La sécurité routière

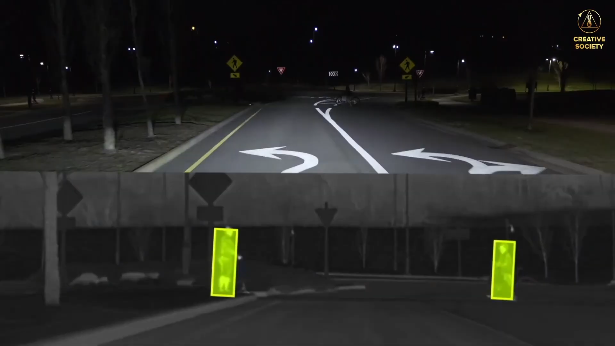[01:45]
Identifier et réagir aux panneaux de signalisation et aux feux de circulation et projeter des messages sur la surface de la route.